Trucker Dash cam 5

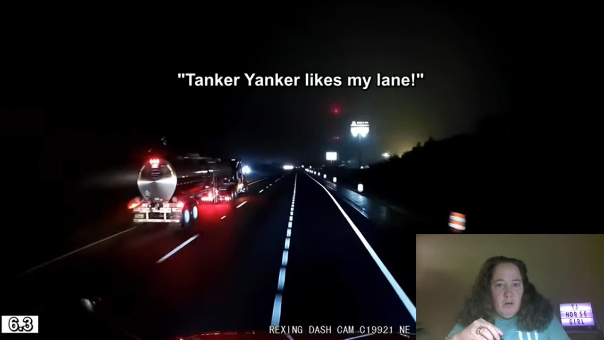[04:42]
dude you're driving a gas tanker truck tank dude you got a gas tank that's even worse an oil tanker
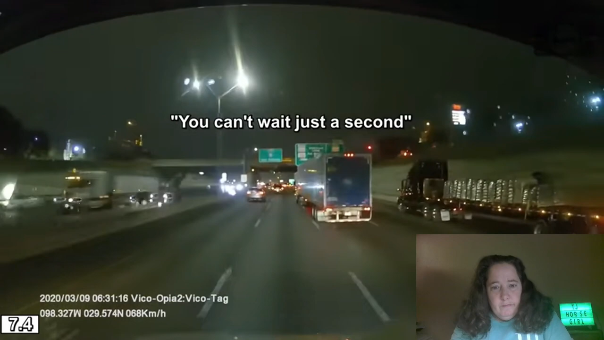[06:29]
you can't just wait a second apparently not you can't wait just a second there if i can't get there too close to cover a trash truck driver you live on a short merge
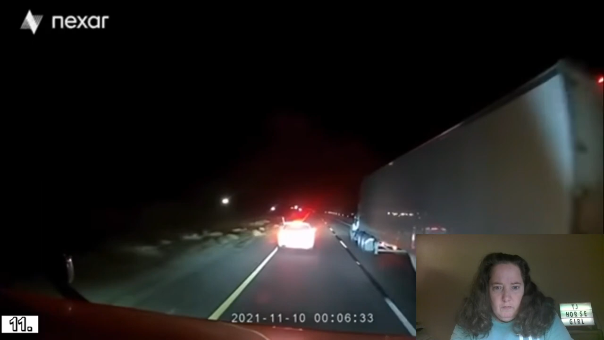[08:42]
why are we brake checking next oh well you play stupid games